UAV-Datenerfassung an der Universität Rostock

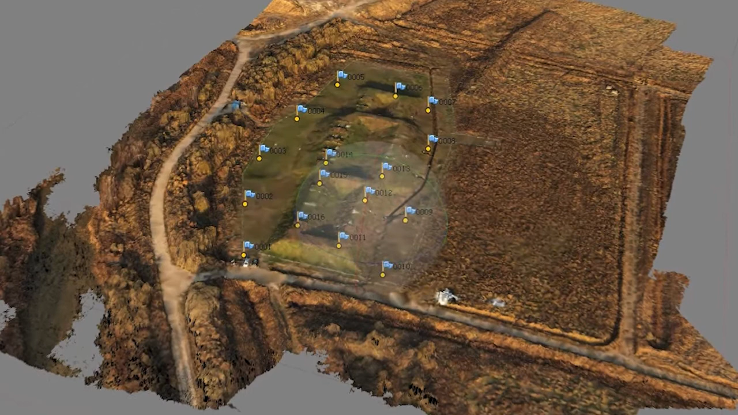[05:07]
Die gemachten Fotos werden von einer Software intensiv analysiert und so zusammengefügt, dass sie gemeinsam eine dreidimensionale Abbildung des gesamten Areals ergeben.
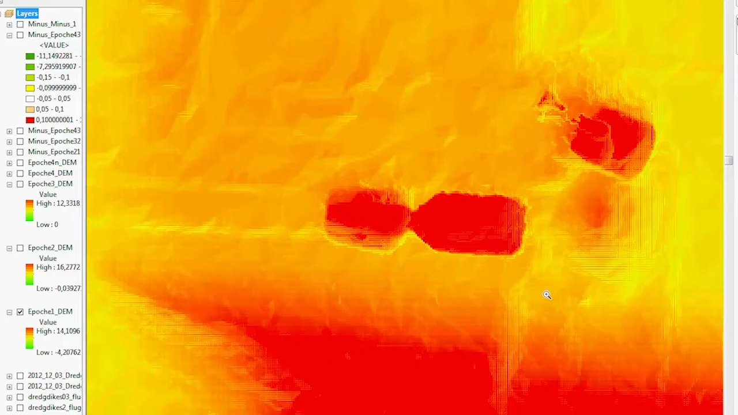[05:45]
Je höher etwas ist, desto roter wird es hier dargestellt.